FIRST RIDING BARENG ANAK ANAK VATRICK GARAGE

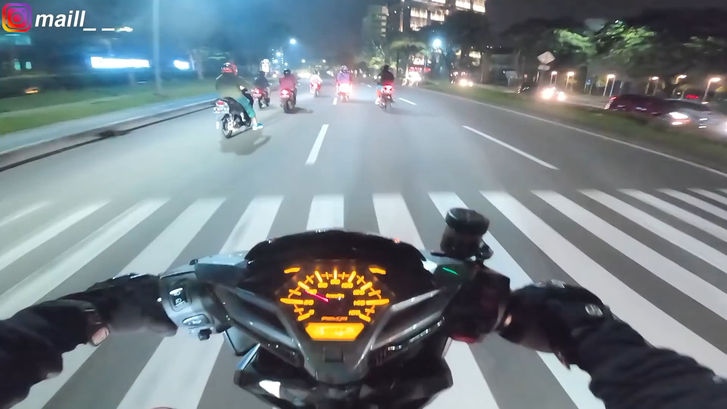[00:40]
Oke cuy, balik lagi bersama gue Mail ya kan, asik. Jadi kali ini kita motovlog lagi nih cuy. Jadi kali ini motovlognya rame, gak sendirian gue cuy. Bareng sama bocah nih, rame. Jadi ini bareng sama bocah-bocahannya Patrick Geres nih cuy. Yoi, jadi ini Patrick Geres riding buat pertama kalinya. Ada Fadil naik Vespa, ada Ojil ya kan naik Mio cuy. Terus ada Uji naik Beat. Ini Samuel sama Aska.
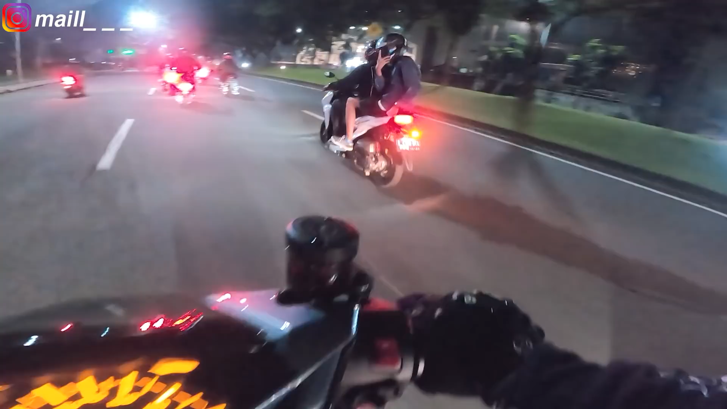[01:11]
Samuel gak tuh, Acong juga tuh belakang. Terus Albert naik Lufo. Nah si Dika naik Air Max. Nah si Kubu nih ya sama mekanika Veter Gerets. Bullet in the sky, yoi.
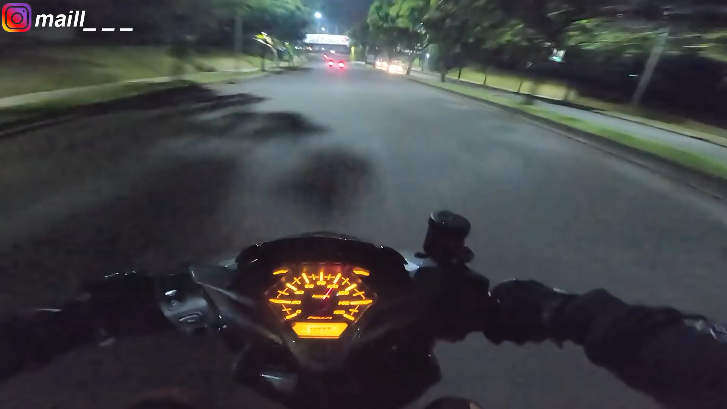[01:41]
Dika kenceng banget motornya, udah bore up. Nah jadi malam Jumat cuy, karena di Patrick Geres itu besok libur, jadinya kita sekalian mau riding.
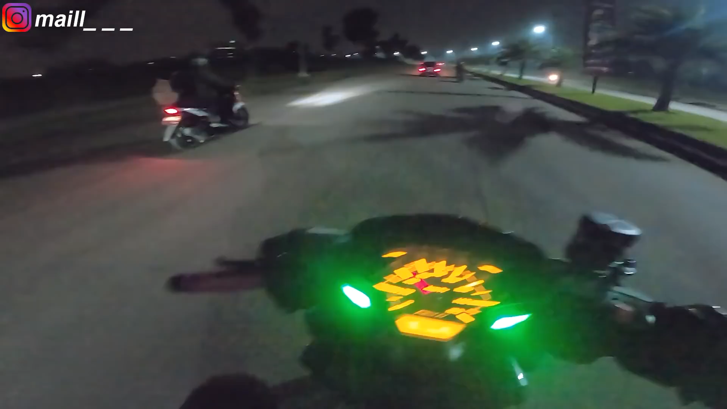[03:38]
Asli ada tanggul dong di situ.